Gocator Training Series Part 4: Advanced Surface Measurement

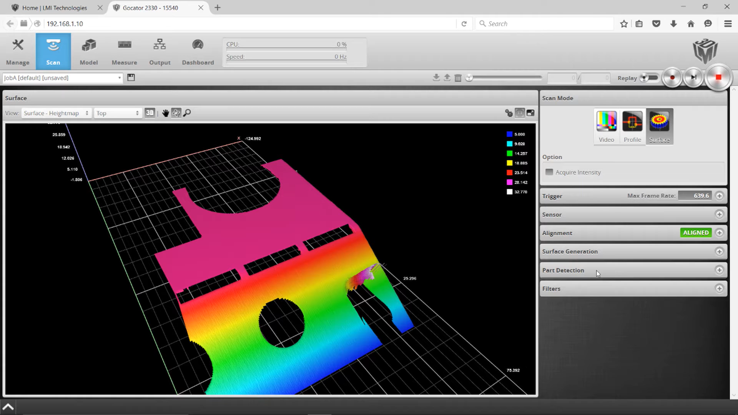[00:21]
So if we go into the part detection area and we scan some parts we're going to grab a few items here.
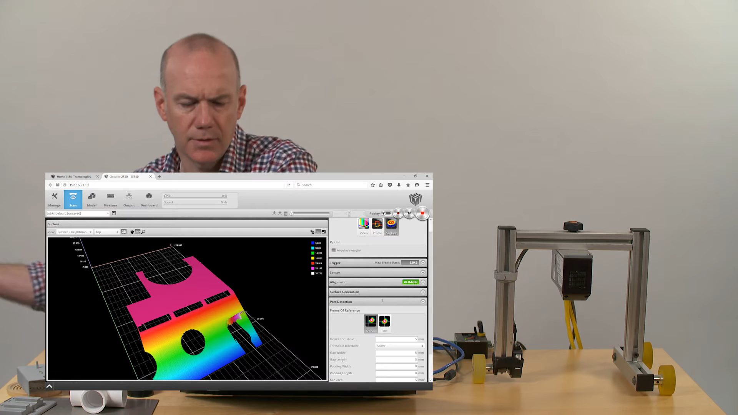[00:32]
There's a thing called gap width and gap length.